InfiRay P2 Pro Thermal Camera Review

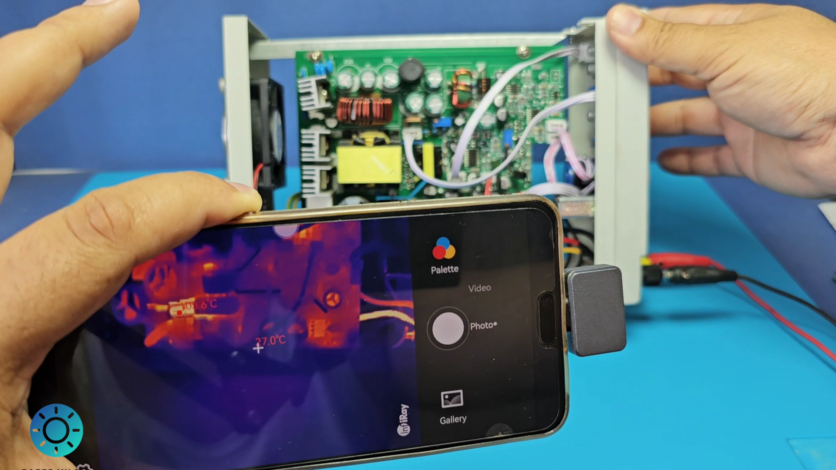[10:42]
Oradaki filtrenin bulunduğu bölüm gerçekten çok ısındı. hemen arka tarafını çevireceğim.
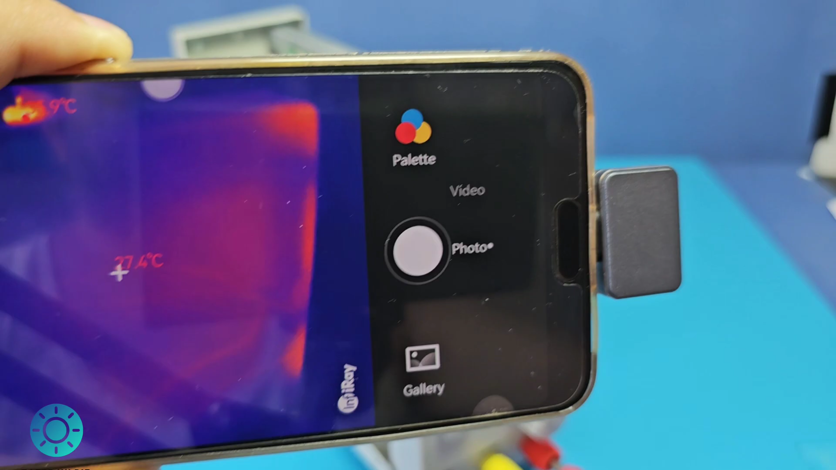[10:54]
Hemen kartın arkasına bakıyoruz. Şu an fan devreye girdi.
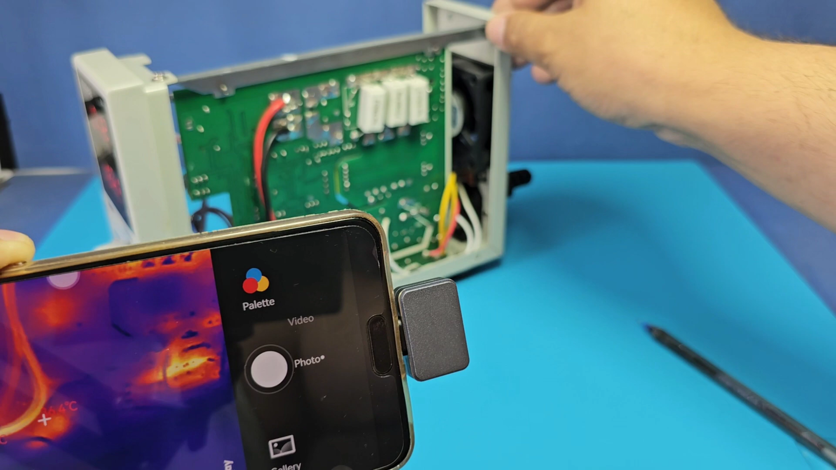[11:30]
Tam yük altında ayarlı güç kaynağımız gerçekten ısınıyor arkadaşlar. Şöyle gösteriyorum.